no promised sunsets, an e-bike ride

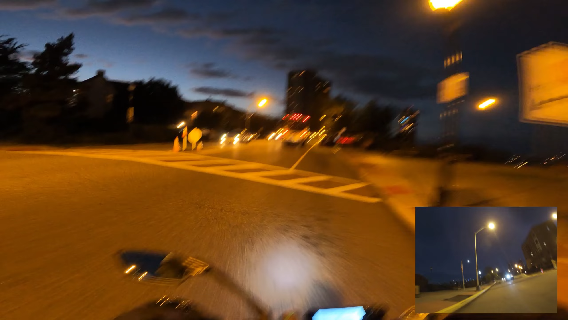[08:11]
A squeaky Jeep passed. We're gonna make the left. Get rid of squeaky Jeep.